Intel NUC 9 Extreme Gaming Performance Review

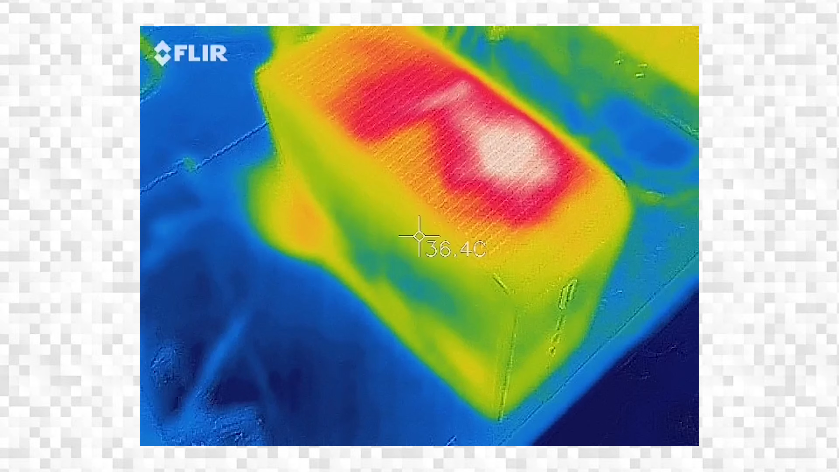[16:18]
Here's a shot of our Intel NUC 9 Extreme kit in action under our thermal camera.
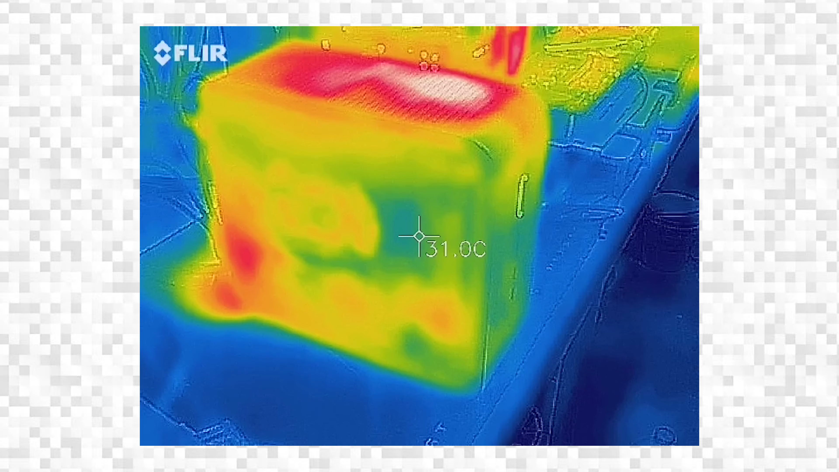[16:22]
On screen: spot 31.0°C
What you're seeing here is both sides in action during game.
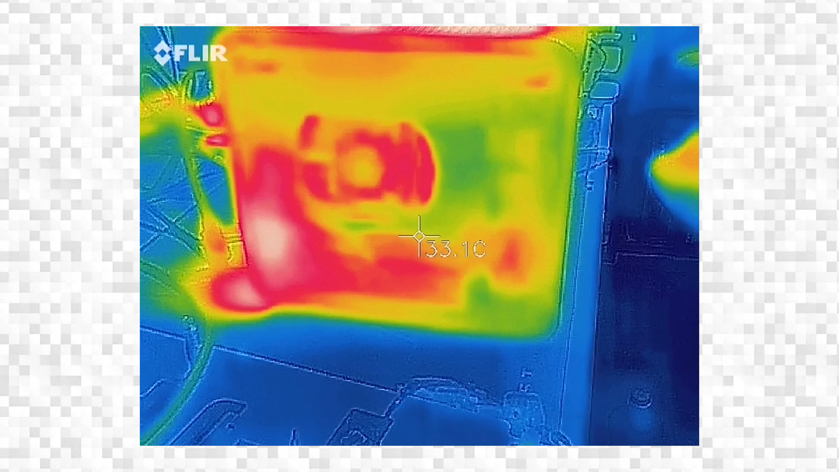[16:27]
You can see the hot spots in while we're focused mainly on the CPU area, while the GPU itself is doing a good job cooling itself.
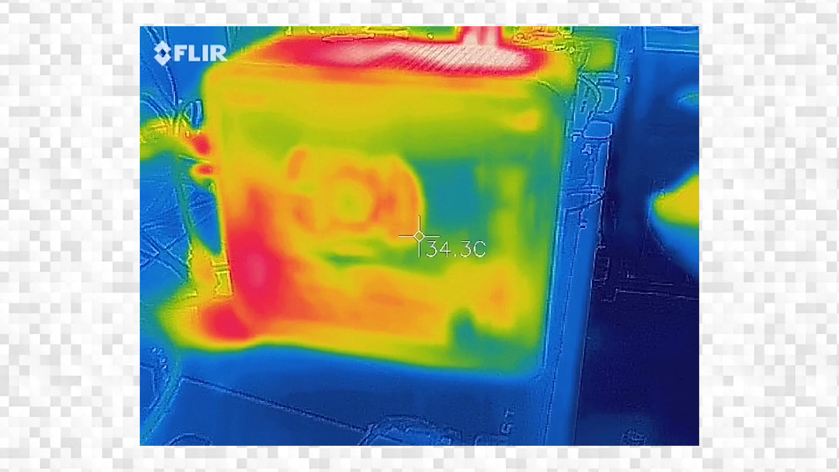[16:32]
On screen: spot 34.3°C
Intel's top fans help manage the heat, but we feel cooling could have been improved.